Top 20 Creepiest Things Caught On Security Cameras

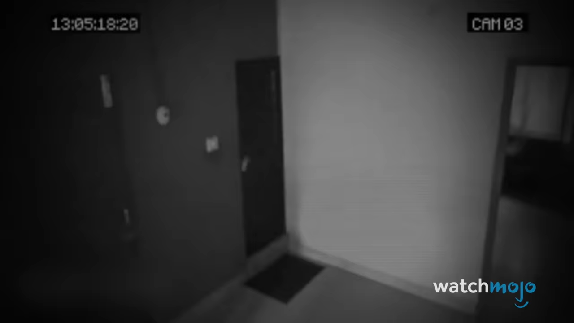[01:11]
Number 19. Pushed by a shadow. We've all heard of shadow figures. Maybe you've seen one in your lifetime. But these are generally harmless things seen out of the corner of an eye. But what if a shadow figure decided to get dangerous? In this video, a boy emerges from a door holding what appears to be an ice pack to his head. After rubbing his feet on the mat, he's seemingly pushed from behind by a shadow. The boy immediately reacts and goes to the door to investigate, holding the spot on his back where he was pushed. Even if this is a fake, it's still very well-made and suitably effective at giving us the creeps.
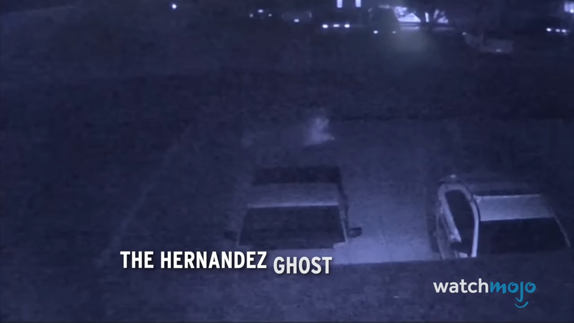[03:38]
The Hernandez Ghost. Brianna Hernandez and her husband received the scare of their lives on the night of August 22, 2017.
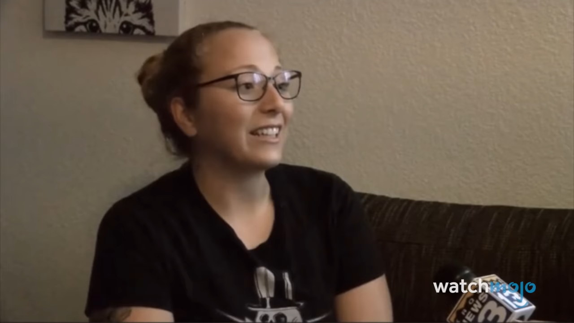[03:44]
My husband happened to look over right when, I guess, the image came up.
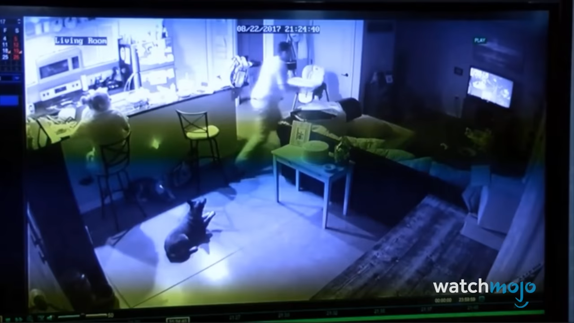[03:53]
The couple was enjoying their dinner when Hernandez's husband noticed something creepy on the home security camera. This footage was released to the public, and it shows what looks like a white, ghostly figure walking past the property. This is what they saw during dinner last night. It looks like a person in an otherworldly form. The figure has a very clear gait, with what looks like either moving legs or swinging arms. The event remains unexplained, but it was enough to capture the attention of the media who proceeded to interview Hernandez.
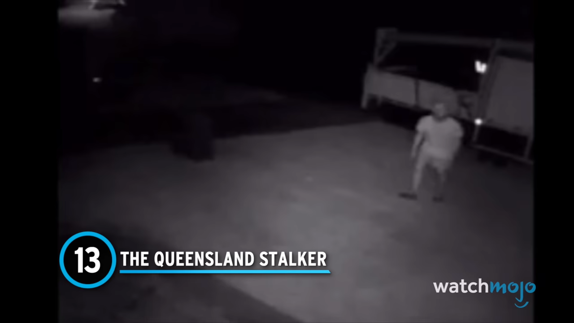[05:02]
Captured in March of 2016, this terrifying footage shows a stalker creeping outside of a woman's house in Brisbane, Australia. The man lurked around the house for about 20 minutes and acted in a very peculiar manner.
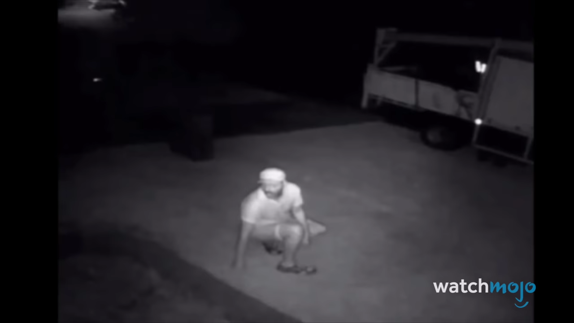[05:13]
At one point, he kneels behind a trailer to avoid the headlights of a passing car and proceeds to crawl around on all fours.
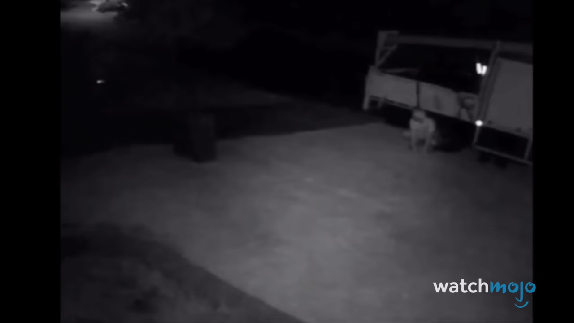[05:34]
It's presumed that the man was attempting to look into the woman's window without being seen.
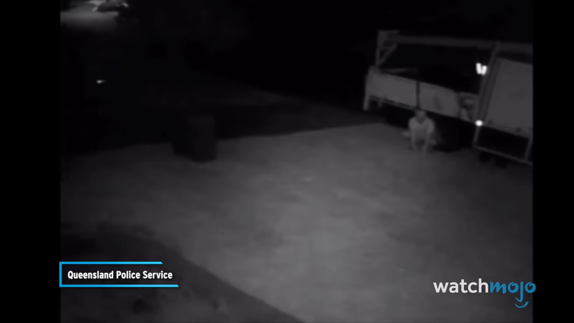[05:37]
He eventually walks away without incident, and was never caught or identified.
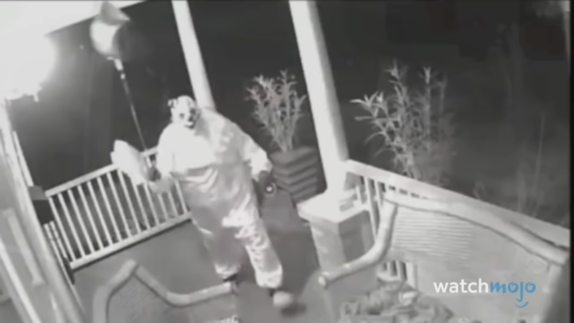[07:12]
Clowns are mostly associated with birthday parties and the circus, but in recent years, people have been sullying the profession through creepy acts like, well, this.
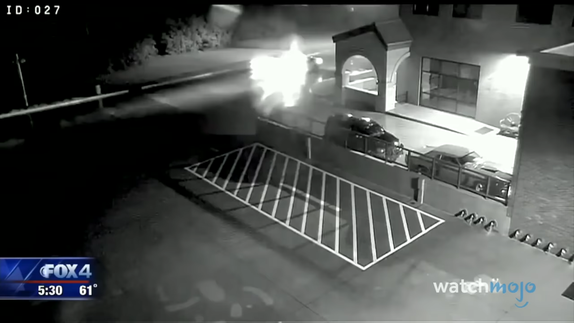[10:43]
Various security cameras captured a suspicious vehicle driving in the area shortly before Beaver's murder.
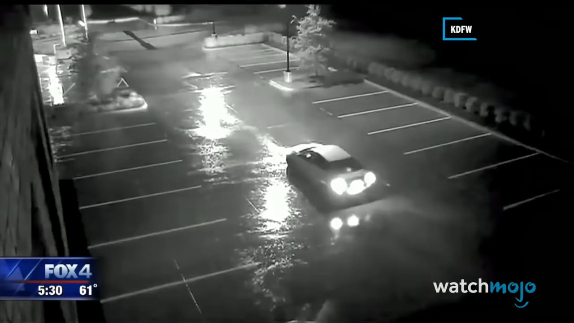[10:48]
The vehicle caught in multiple angles by the store's cameras.